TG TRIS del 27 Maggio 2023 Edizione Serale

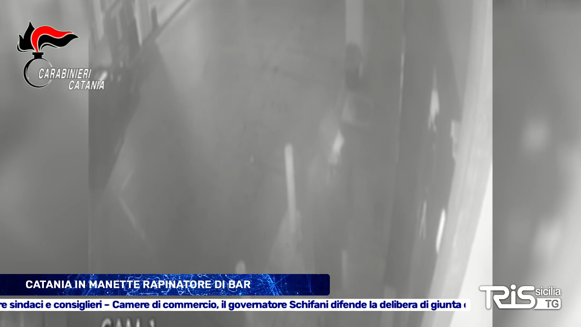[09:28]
dopo aver fatto il suo ingresso all'interno di un bar annesso ad un impianto di distribuzione a carburanti,